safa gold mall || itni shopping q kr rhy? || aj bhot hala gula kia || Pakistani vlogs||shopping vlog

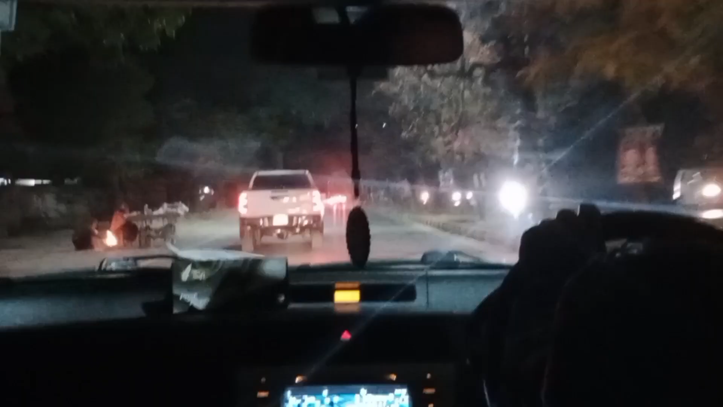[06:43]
یہ مٹکہ پنک ٹی تھی مٹکہ چائے تو آپ نے سنی ہوگی لیکن یہ مٹکہ پنک ٹی ہے بہت مزے کی تھی بس یہاں سے ہم لوگ جو
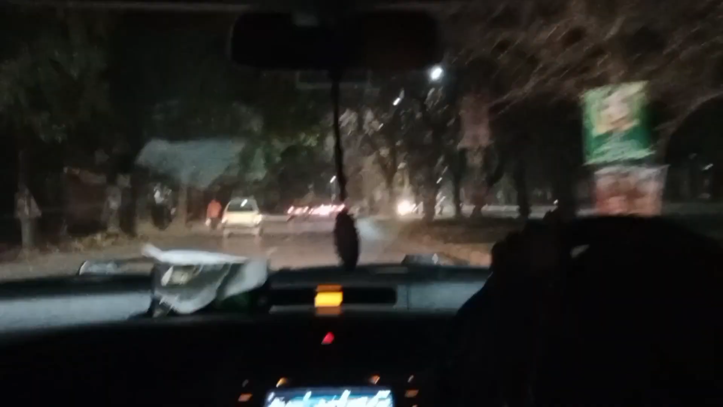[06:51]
تھے اب گھر واپس جا رہے تھے تو راستے میں جو میں آپ کو دکھا رہی ہوں یہ دیکھیں آپ کتنا اچھا لگ رہا ہے